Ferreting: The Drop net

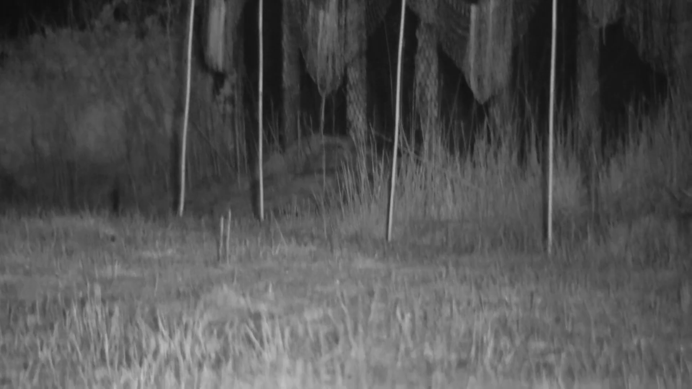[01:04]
To begin with, the rabbits were very weary of something. Was it my dim IR light or could they sense my presence or the presence of yet another predator? It was Mr. Foxy. He was on the prowl, patrolling one of his night time larders.
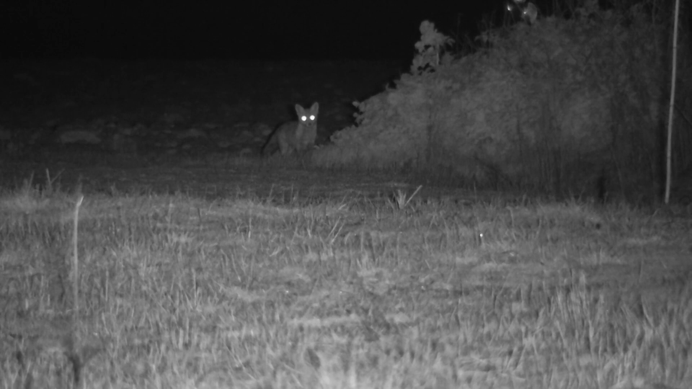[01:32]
After a stand up with my little dim light, he strutted his stuff back under the cloak of darkness.
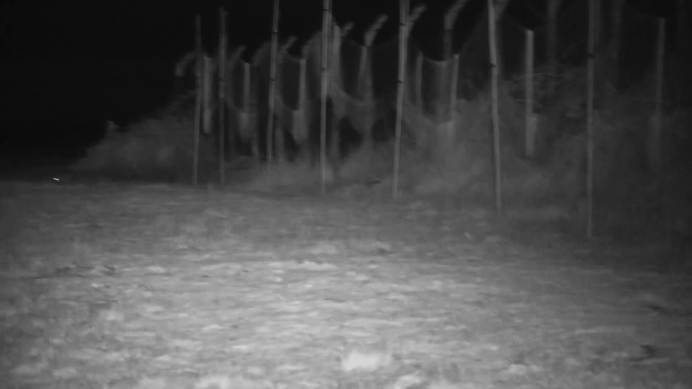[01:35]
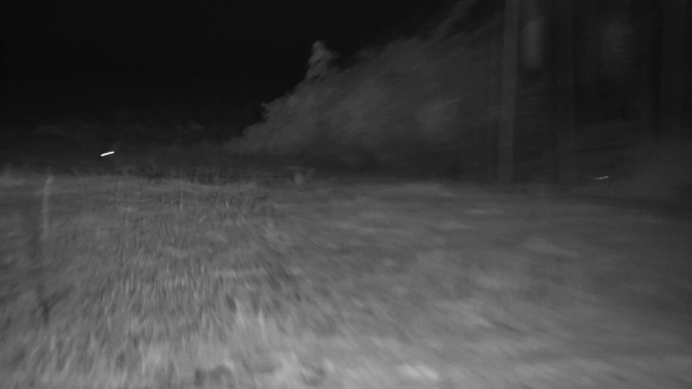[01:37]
Once it was safe to do so though, the rabbits emerged.
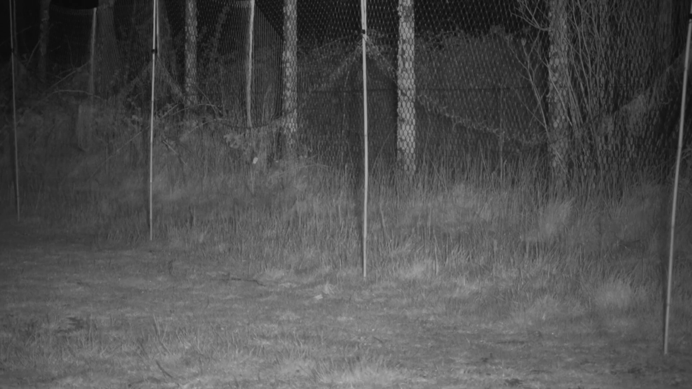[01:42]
I had a close encounter with one coney and it didn't like my IR light, so he quickly returned for a millisecond before his hunger drove him past me.
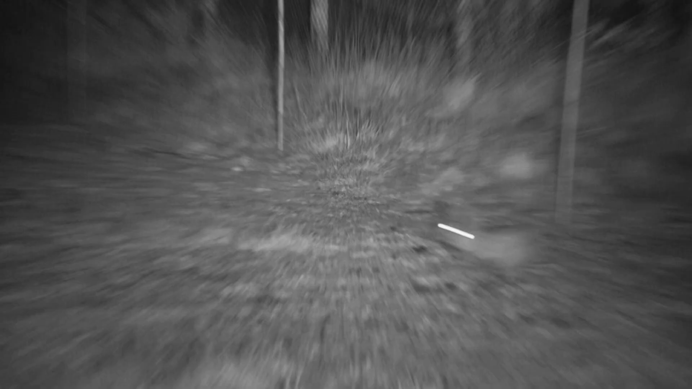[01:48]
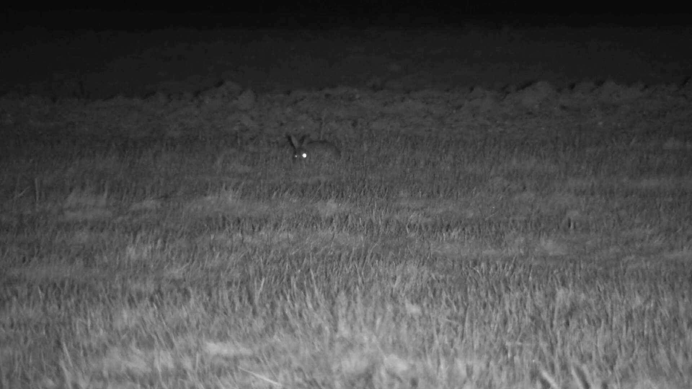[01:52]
Once safe in the distance with his friends, it was immaterial what I was up to as I grazed contently into the spring evening. It quickly become obvious that no more rabbits would surface this evening, so I had a decision to make.
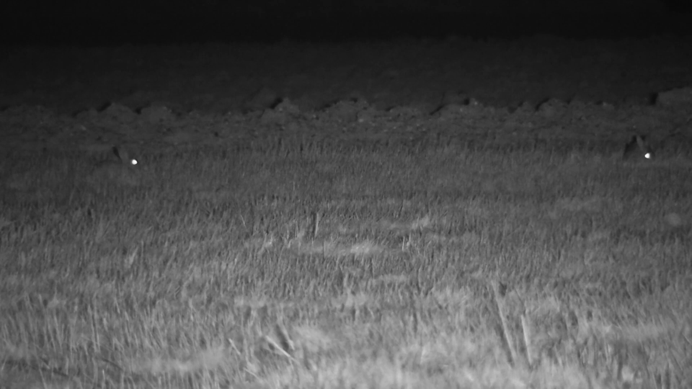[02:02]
Do I wait and risk losing everything or do I bank my chips? Get the cord pulled and bag our bunnies. As I was stuck in the hide, I had to text Steve to pull the cord and once he pulled the cord, the pins were released from the canes. 50 yards of netting blanketed the rabbits escape route. Steve made some noise and beat the rabbits towards the waiting net.